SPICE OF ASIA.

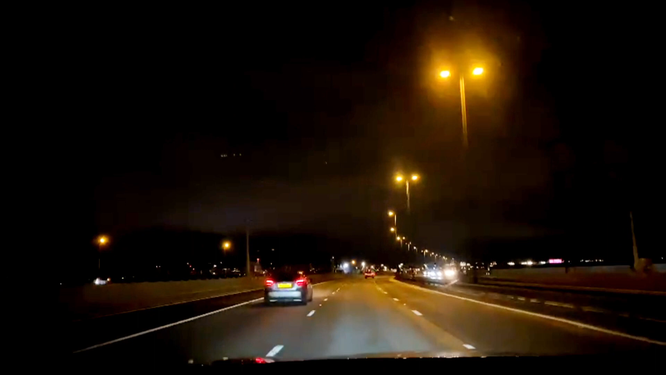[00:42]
Chole ashlam abar notun ekti blog niye. Asha kori apnader kache onek bhalo lagbe. Ar ei blog ta ami baniyechi holiday takakalin shomoy. Jokhon amra amar boner ghore berate giyechhilam. Ei to apnara dekhte parchen rater view. Apnader majhe share korlam. Ar ei shomoy ta chilo rat 7:30 moto. Ar emon time e gele দেখা যায় যে রাস্তাতে তেমন একটা ট্রাফিক জ্যাম থাকে না সব সময় বিকাল বেলা বের হওয়ার চেষ্টা করি আর রাতের বেলা মোটরগাড়িতে রাস্তাগুলো অনেক পাকা থাকে যে কেউ তাড়াতাড়ি গন্তব্যে পৌঁছতে পারবেন
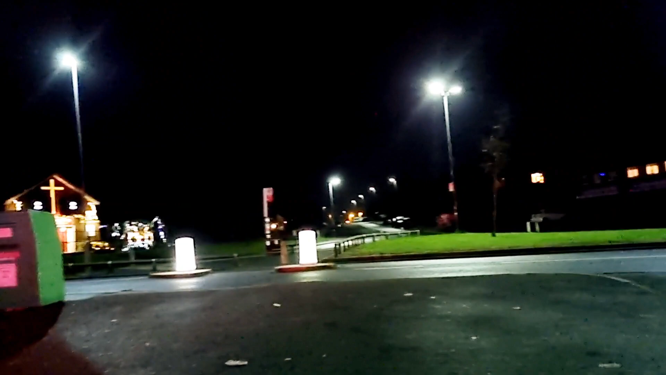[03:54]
এই তো চলে এসেছি আর সামনের ভিউটা আপনাদের মাঝে শেয়ার করলাম রাত তো গভীর হয়েছে অনেক নিরিবিলি একটা পরিবেশ